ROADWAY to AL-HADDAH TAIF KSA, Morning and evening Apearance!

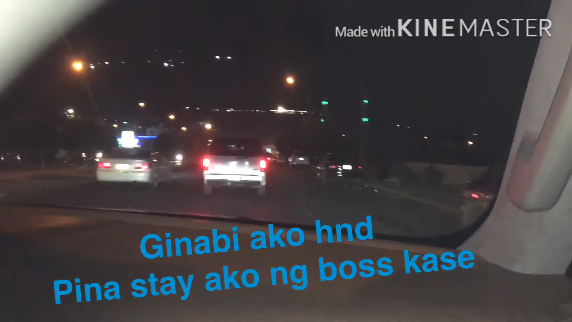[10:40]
Abot ako ng gabi pala dahil kanina yung pag-uwi namin ay hindi na tuloy. So we are here now. Going back to Makka. So naabot po kasi ako ng gabi.
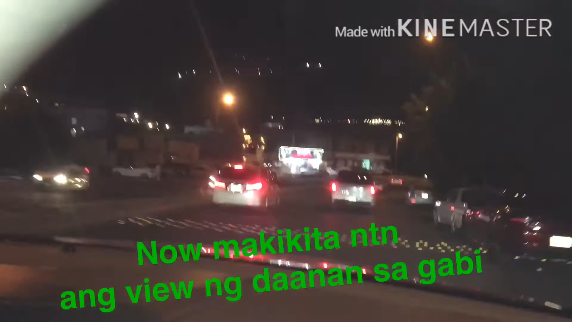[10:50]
So mamaya po, we will see the road going back to Makka, guys. Mag, agatan lang. Agatan asir? What? Ha? Asir.
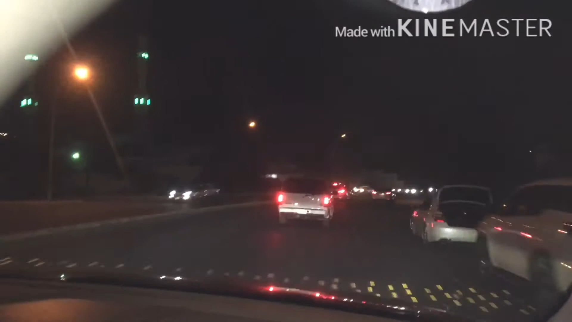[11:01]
Asalto Allah. Sarabo. Ha? Location natin. Bila. At inaiwan namin. Bila, sarabo?
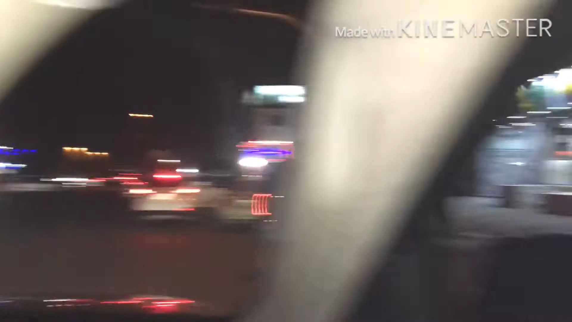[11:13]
We are here, currently here in AL-HADDAH, TAIF.